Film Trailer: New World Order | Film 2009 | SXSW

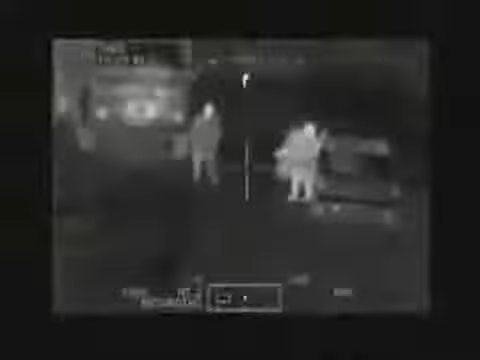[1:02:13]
Yeah, what are these guys going to do? They're looking around. You're looking off the left. Yeah, that's where that guy just stopped. Heard of that. Just went into his truck.
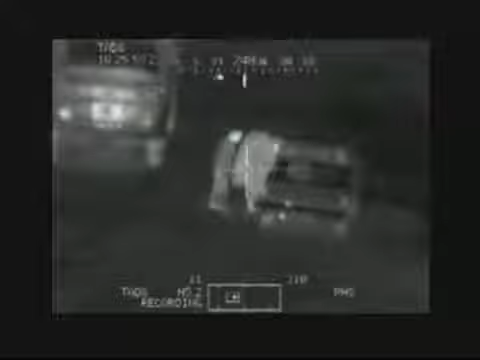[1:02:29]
Okay. I was running off into the field.
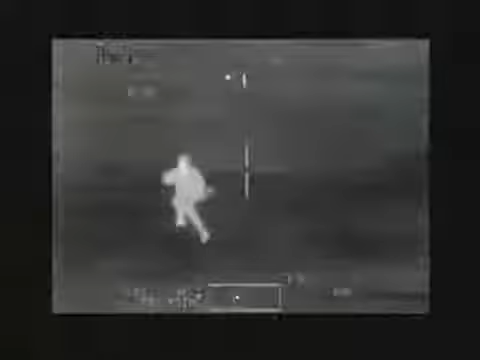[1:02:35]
You see this? Yep. I got a guy running, throwing a weapon.
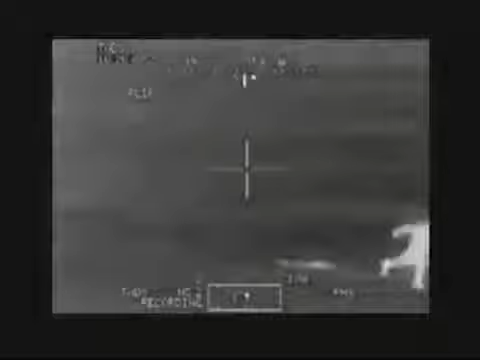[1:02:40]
Smoke him. Over by the other side. He just dropped the weapon.
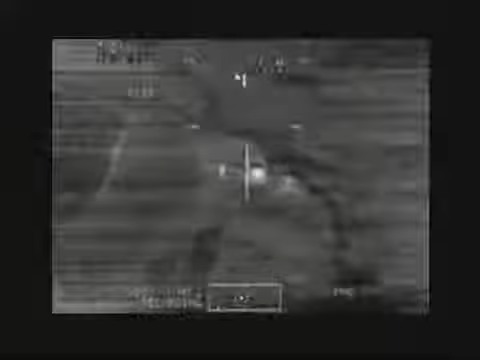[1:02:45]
I'm engaging. Roger that. Range auto.
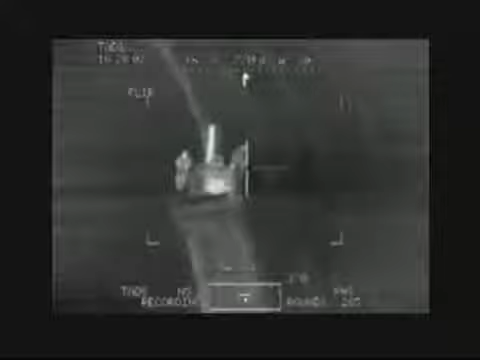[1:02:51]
All right, got auto range on it. Roger. Yeah, Roger. Engaging. Hit him. Got him. Good. Second one. Hit the other one.
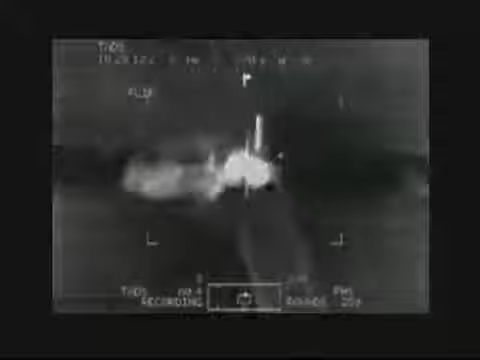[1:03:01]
Hit the truck. Go to the right, see if anybody's moved by the truck.
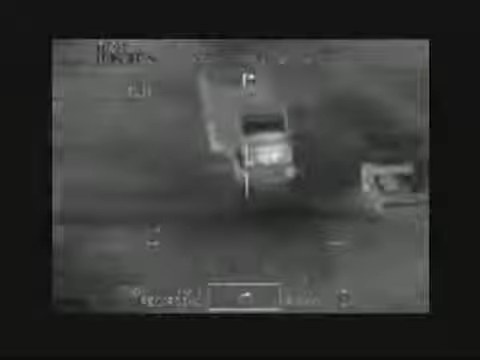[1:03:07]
Take the trucks out. Is there anybody in the truck? Wait for movement. Not seeing any.
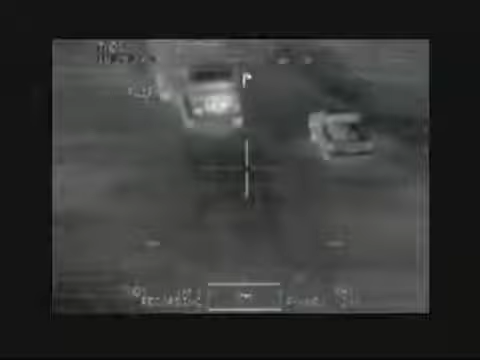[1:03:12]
Go ahead, store that, auto range store. There's another guy underneath. Move right there. Good. Firing. Hit him.
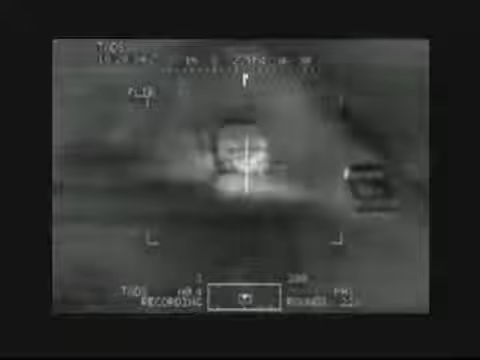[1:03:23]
That's just come out of field of view. Roger.
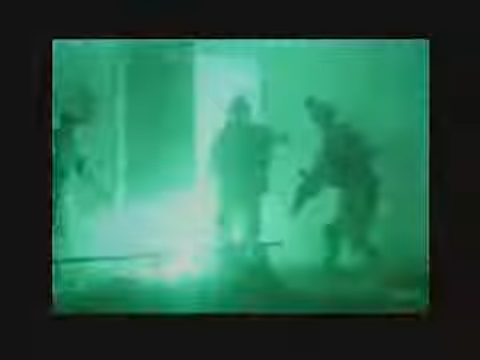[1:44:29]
Yeah, what are these guys going to do? They're looking around.
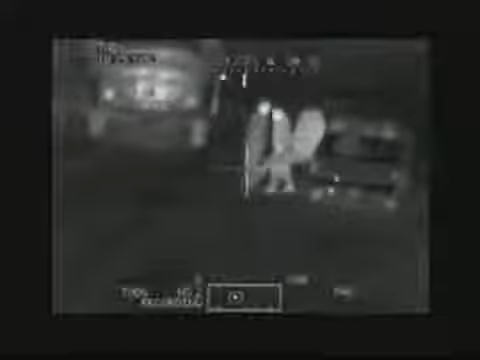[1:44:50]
You're looking off the left. Yeah, that's where that guy just stopped. Heard of that. Just went into his truck. Okay. Now he's running off into the field. See this? Yep.
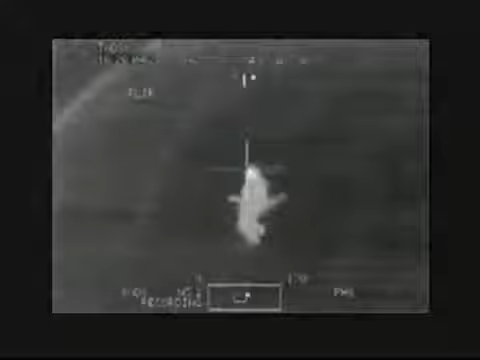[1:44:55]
I got a guy running, throwing a weapon. Smoke him.
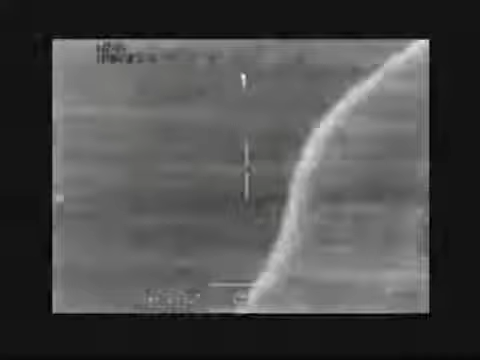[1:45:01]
Over by the other side. He just dropped the weapon. I'm engaging.
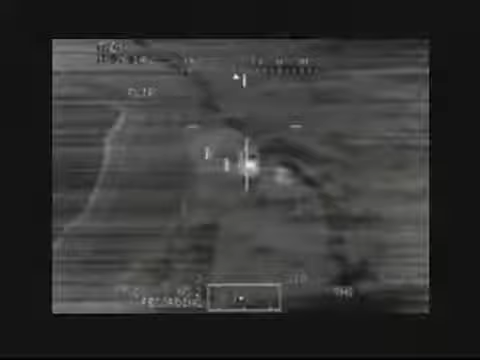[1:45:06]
Heard of that. Range auto. All right, got auto range on it. Roger.
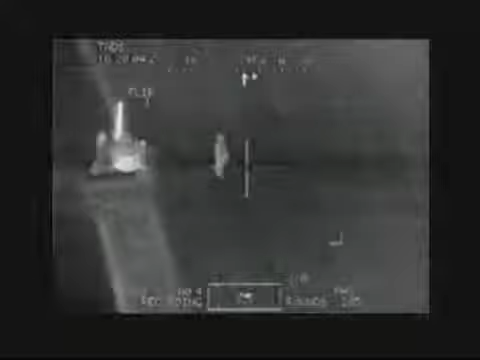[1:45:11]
Hey, Roger. Engaging. Got him. Good.
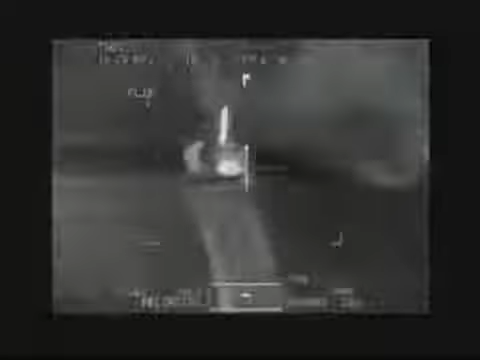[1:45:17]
Second one. Hit the other one. Hit the truck.
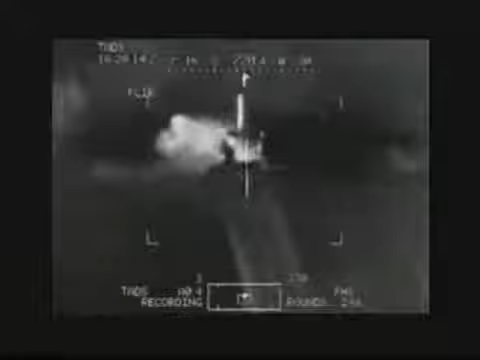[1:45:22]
Go to the right, see if anybody's moved by the truck. Take the trucks out. Is there anybody in the truck? Wait for movement. Not seeing any. Go ahead, store that. Auto range store.
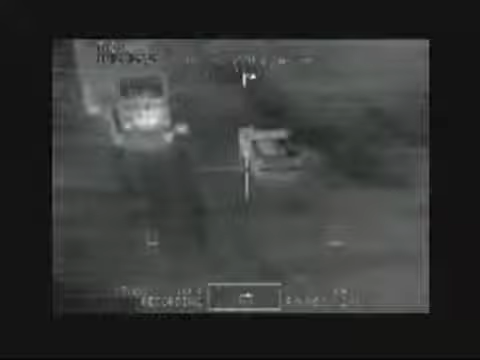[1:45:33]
There's another guy underneath. Move right there. Good. Firing. Hit it.
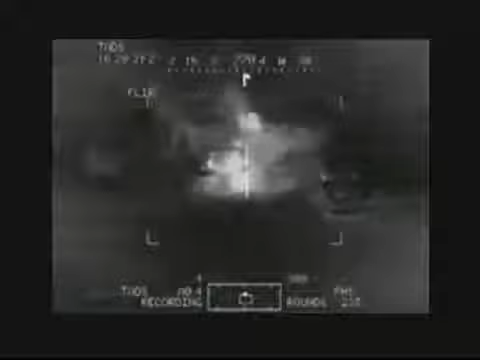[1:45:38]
That's just gonna come out of field of view.